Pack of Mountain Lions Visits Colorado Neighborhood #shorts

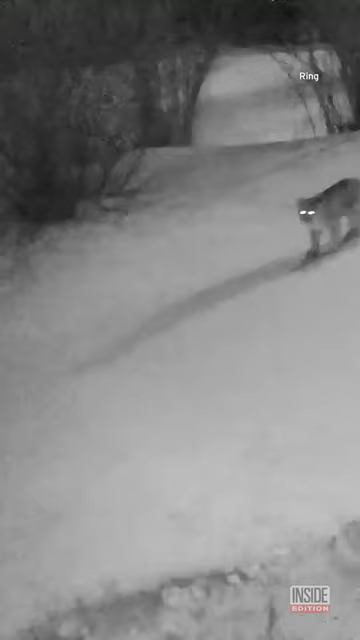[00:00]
Many things can induce panic in a homeowner,
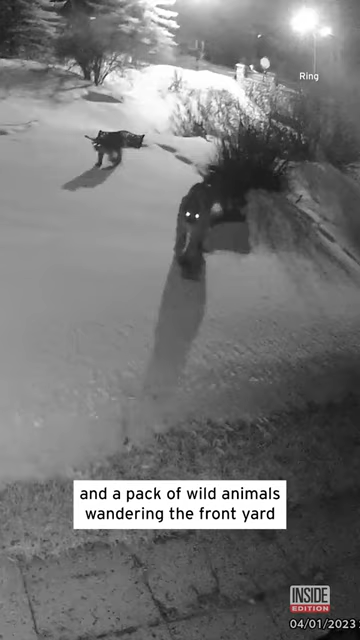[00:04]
and a pack of wild animals wandering their front yard is probably high on that list. These five mountain lions were spotted in a Colorado Rockies neighborhood, a beautiful sight, but only from far, far away.